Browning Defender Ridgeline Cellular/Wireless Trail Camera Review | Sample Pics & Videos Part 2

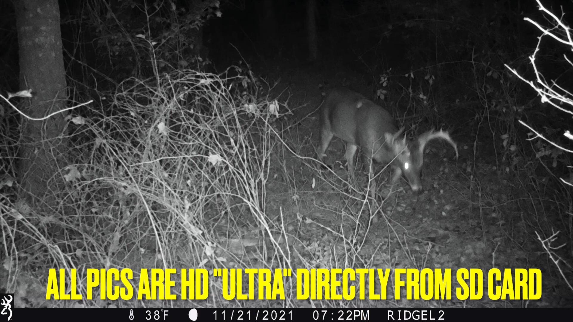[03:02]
tuned I'll drop the pictures and standard definition and high-def into this review so you guys can check them out I'll show you the pictures through the app and stuff like that so you're familiar with that as well but I'm gonna try to focus on hunting for a little bit and try to do this video you know in between as much as I can but I got to get my head in the right place right now even though this is part of it these will definitely these cellular cameras will definitely help me get on a buck so I'm pumped about that and
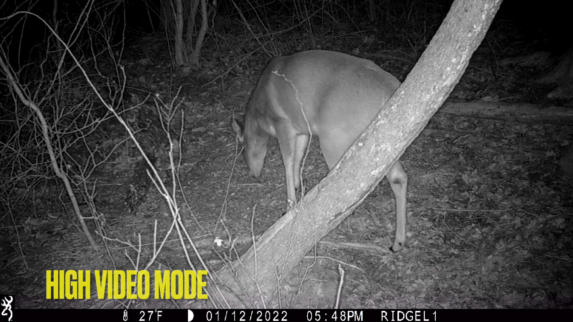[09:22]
looks like a doe coming in I got a little bit of corn down there here's a high video mode little bit more up close shot you know in the evening here's a fox
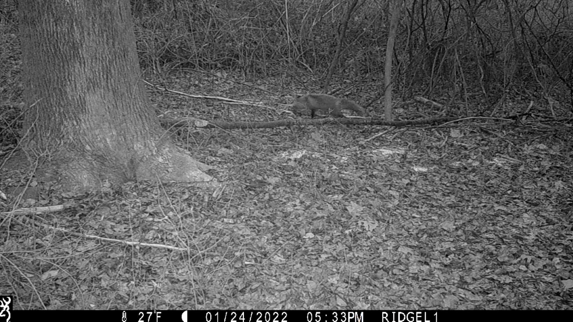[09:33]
looks like he's hungry trying to figure out what's going on there were some raccoons can't get rid of these things a couple of them did grab the camera and turn it upside down and I had to fix it um here's a little buck here coming in for a late night snack almost 1 30 in the morning I did also with the video guys notice a lot of static noise in the majority of the videos so maybe that's something that can be
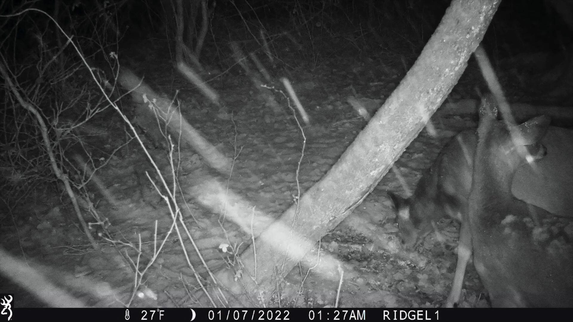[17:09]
did it after i took them out but even without it it got a solid two months of battery life and i think
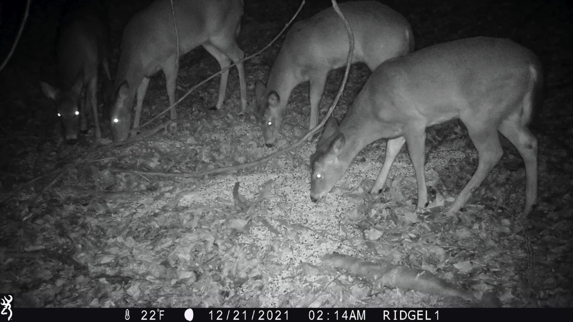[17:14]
that's pretty good um it served my purpose and you can go with the solar route if that's not enough you know time or pictures or videos um that gets me into the next thing um i did have issues doing the hd uploads and you can't preview the videos if you set the ridgeline the video mode you can't preview it unless you do the hd upload so so once i took the cameras out of the woods i